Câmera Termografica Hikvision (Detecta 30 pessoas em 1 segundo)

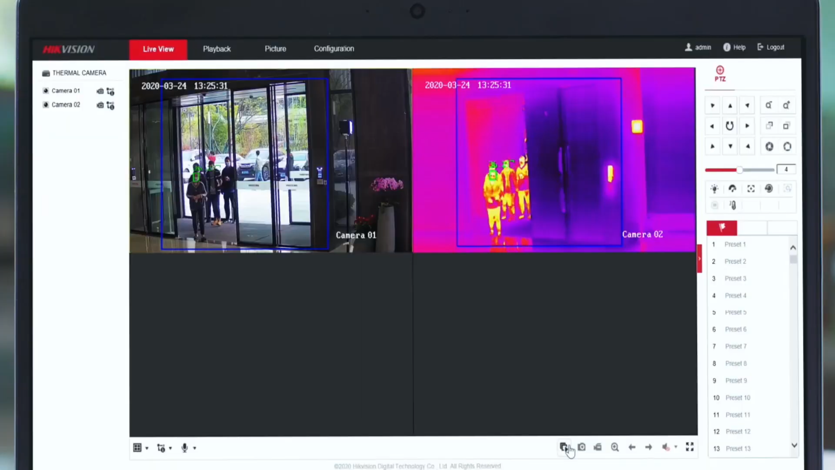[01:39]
no alcance ali, onde é que você programa ela para essa detecção, para essa área de detecção.
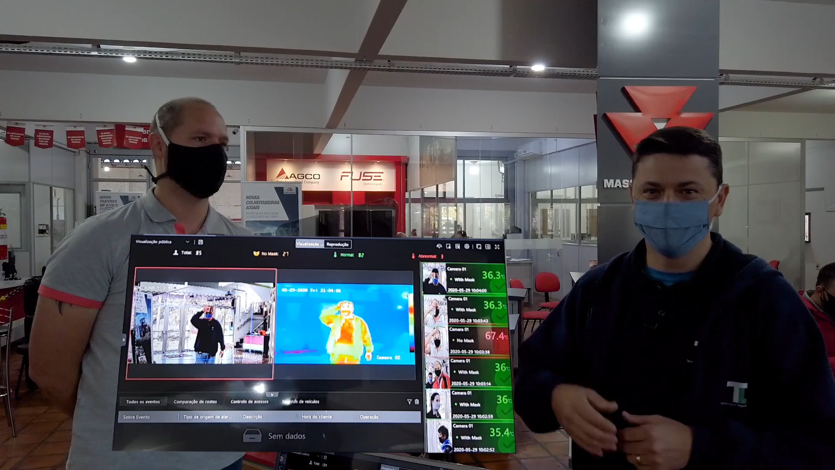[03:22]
Isso, então quando mede esse campo aqui da testa, ela dispara o alarme. Então, como nós vimos aqui em alguns casos.